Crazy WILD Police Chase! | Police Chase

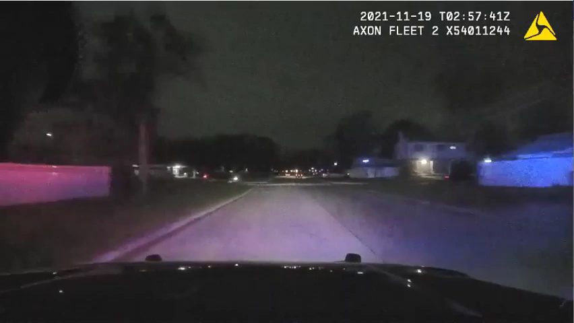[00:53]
It's fleeing from me. Speed to 70. Through Burwick. 65, I read. Continuing westbound. We're coming up to Hubbard. Through Hubbard. We're in the stop site. Continuing westbound. We're coming up to Farmington now. Speed to about 70. We're continuing westbound. We're moving. Hey, so there's anyone out with a caller yet?